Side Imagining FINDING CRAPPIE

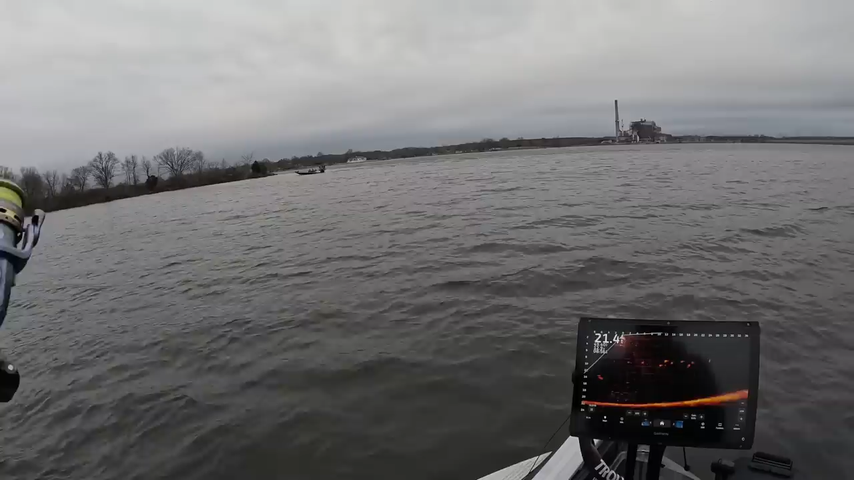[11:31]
good fish here that's what i'm talking about picture fish
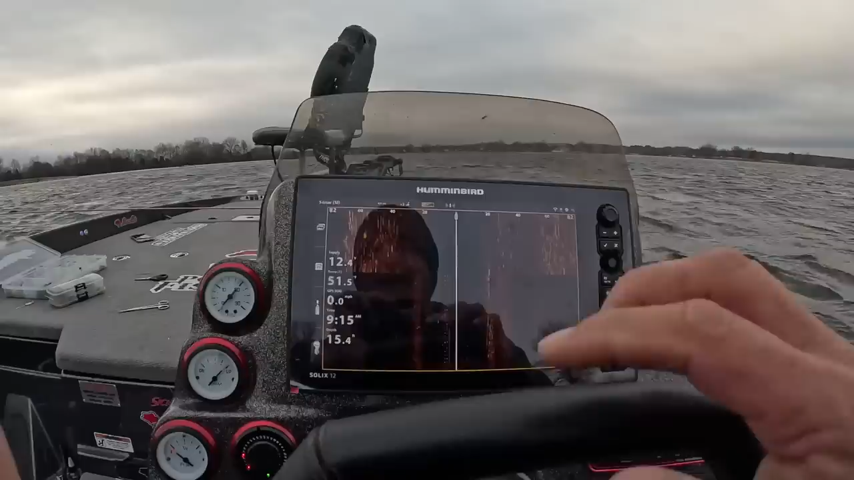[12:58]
braid and you can set that hook as soon as you feel anything that's irregular all right again sitting still i've got it at 455 megahertz you can start seeing the splotches
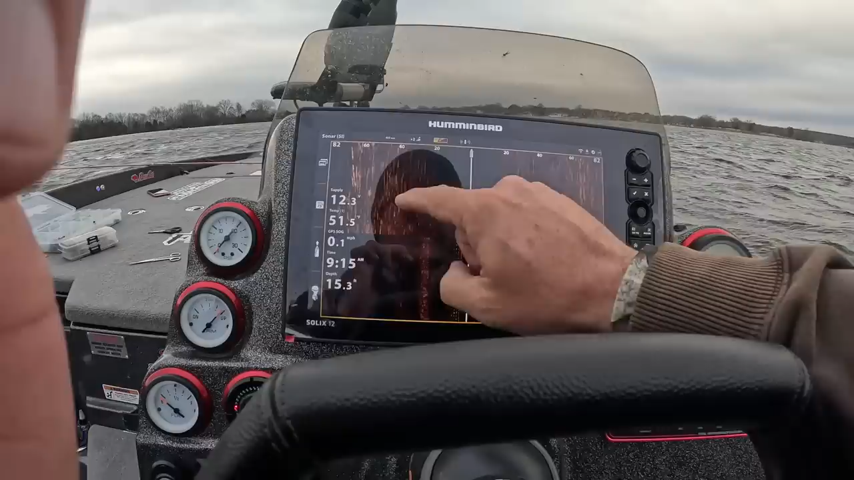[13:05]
and those are definitely crappie and the white marks are crappie
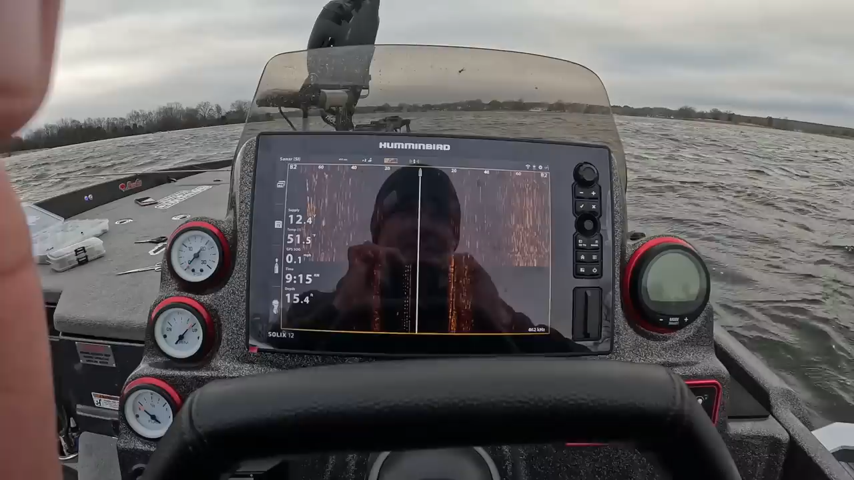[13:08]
so a little skewed but you can tell by sitting back here you could target these shadows and these big black blobs right there are the shadows in there small black shadows right there tons of them right here as well
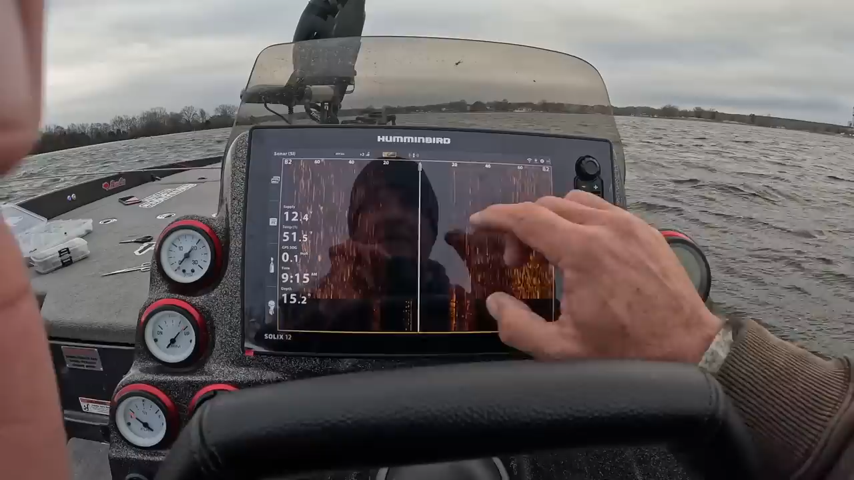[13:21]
i went ahead and expanded it out just a little bit further to 80 foot because i'm starting to think i like that picture the best so then all i'm doing is going back with live scope as we're doing right now and i'm searching and seeing what we were seeing now i've already ran over a couple marks that were probably what we were seeing but like kind of what i suspected that it's not a lot of fish it's just kind of here there and uh from here we kind of just really want to just roll out on a point and again see if there's any fish now because of the way my